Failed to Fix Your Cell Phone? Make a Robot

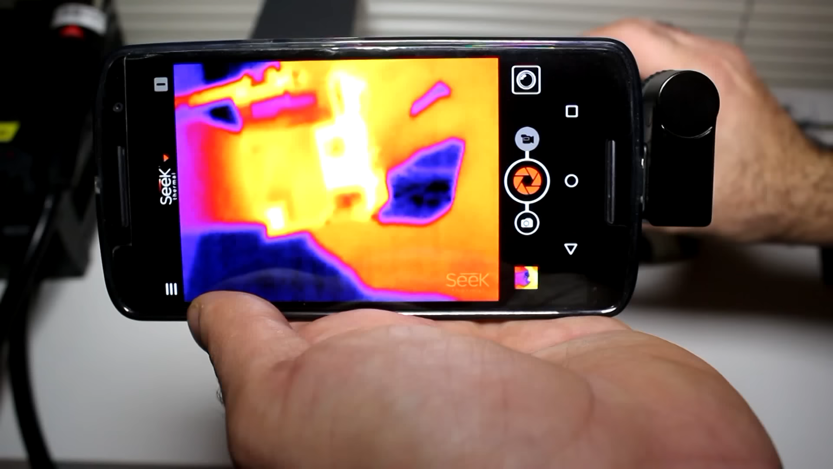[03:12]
Looking at the thermal image, you can see that this side of the board is getting quite hot. Which is something under this shield. Feels like I'm just digging a deeper grave.
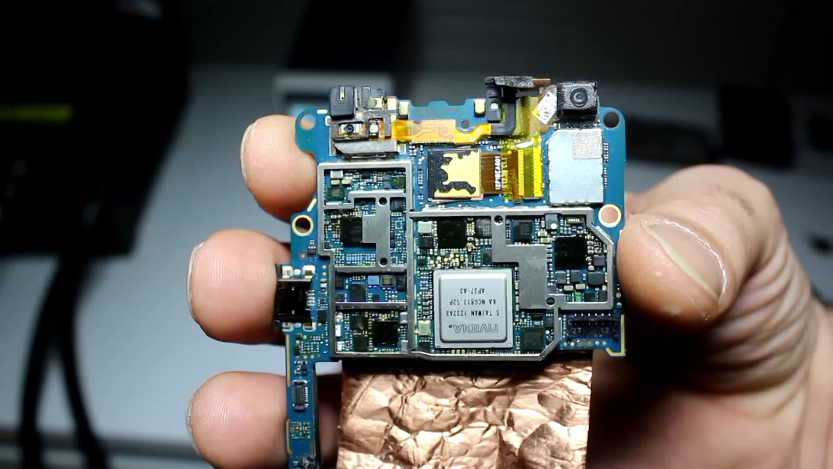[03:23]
Look at this. It's like the entire city of New York in here. Let's see if my thermal camera can figure out what's broken.
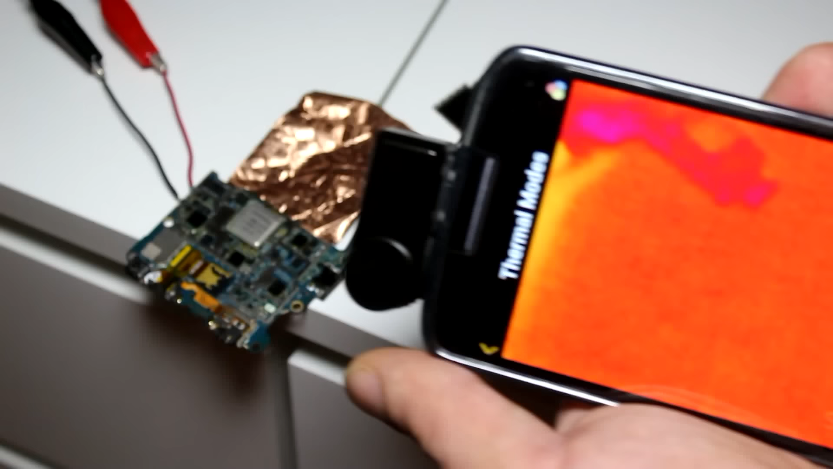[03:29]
Obviously the heat is coming from that corner of the board. I wonder what it is.